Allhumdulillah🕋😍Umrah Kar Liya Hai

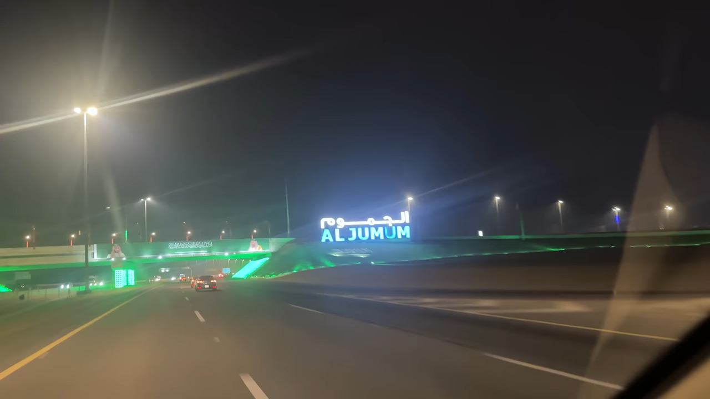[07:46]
اور یہ ایریا جو تھا یہ تھا الجموم یعنی الجموم کوئی قصبہ تھا میرے خیال سے تو اس کا نام تھا الحمدللہ
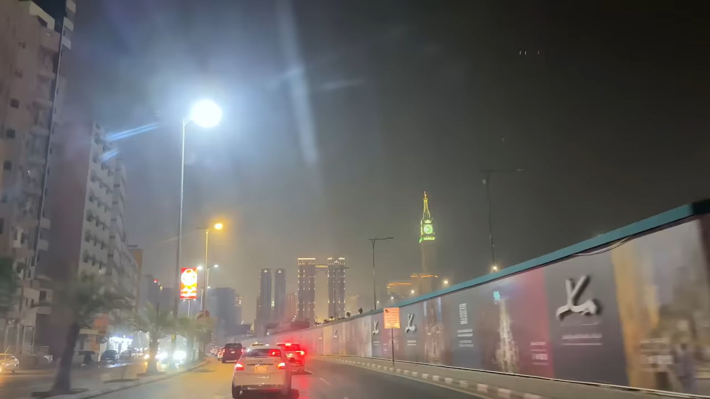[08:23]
اور یہ جی آپ یہاں سے کلاک ٹاور دیکھ سکتے ہیں اور باقی دوسرے ہوتلز کا ویو ما شاءاللہ بہت ہی پیارا اور زبردست ہے
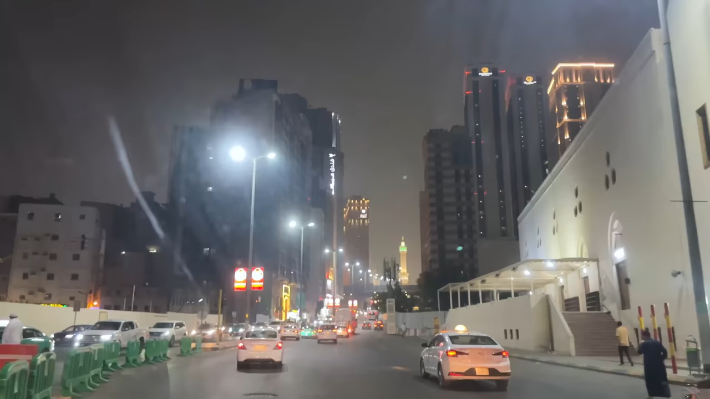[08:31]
الحمدللہ اور یہ ہم آہستہ آہستہ اپنے ہوتل کے قریب سے قریب تر ہوتے جا رہے ہیں ہوتے جا رہے ہیں ہوتے جا رہے ہیں ما شاءاللہ مجھے نا یہ سین بہت ہی پیارے لگے تھے تو اس لیے میں نے ان کو مس نہیں کیا ان کو ریکارڈ کر لیا کیونکہ نائٹ لائف یعنی نائٹ جب رات ہوتی ہے نا ہوتلز وغیرہ پہ بیلڈنگز پہ جو لائٹیں جل رہی ہوتی ہیں نا وہ ایک الگ ہی نظارہ دیتی ہیں اور دن کو تو ان کی خوبصورتی اور بڑھ جاتی ہے جو بیلڈنگز ہوتی ہیں کیونکہ یہ بہت ہی اچھے